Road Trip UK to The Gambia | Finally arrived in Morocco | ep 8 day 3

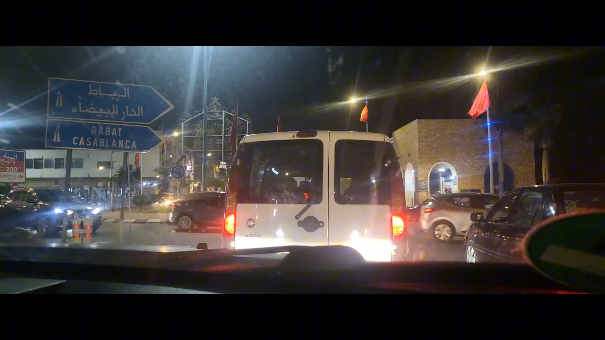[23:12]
That's a pharmacy. I'm not Indian, yeah. Bureau.
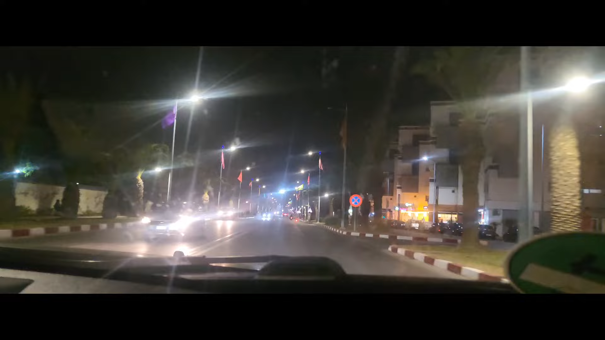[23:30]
One thing I realized. After 200 yards, sure cross the roundabout. There was an event, the second there's exit. An event that's about to happen. But everywhere has the Moroccan flag. Like, their flags are everywhere. So I'm not sure whether this is just a Moroccan thing that. They're so proud of cross their flag. The roundabout and take the second exit. And they can just showcase it everywhere and anywhere in their cities. Yeah, I don't know.